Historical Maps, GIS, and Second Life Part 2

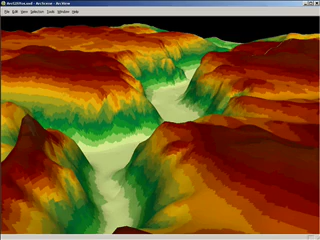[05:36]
We were then able to take the geo-reference map and combine it here with a digital elevation model of the valley, all the heights.
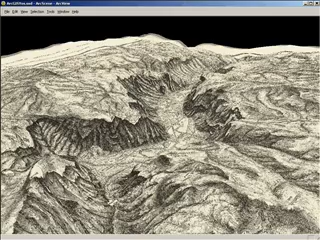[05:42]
And this little animation shows how we literally stretched the Yosemite map across the digital elevation. Here we created a web page with a little flash preview.